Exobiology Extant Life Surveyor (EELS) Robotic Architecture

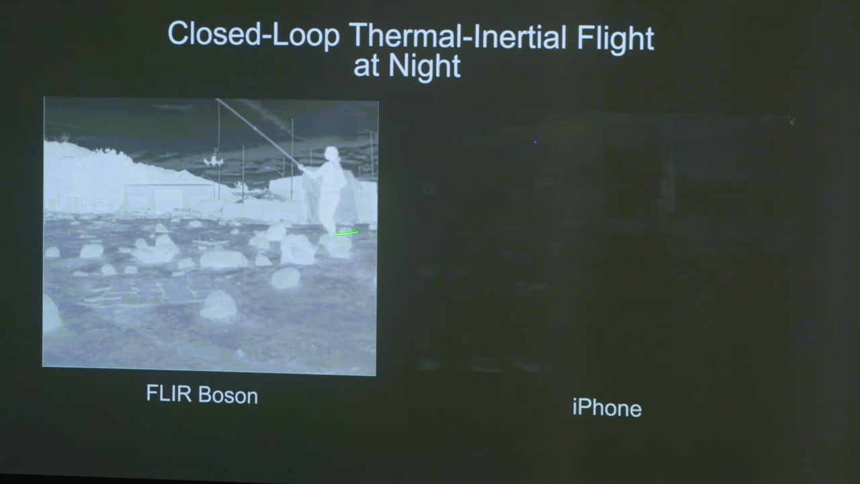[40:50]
Well, here's your iPhone. Right. So this is our visual camera. You can't really see anything. But at night when it's dark, even if we were on the South Pole and Saturn's occluding the surface,